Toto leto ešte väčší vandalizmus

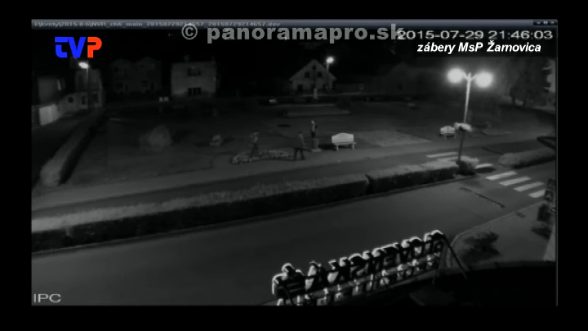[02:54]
Keď idú domov, tak zastavia sa aj v kvetinovej výzdobe, dá sa povedať, na ulici Andrea Sláčkoviča pre Slenskou sporiteľňou,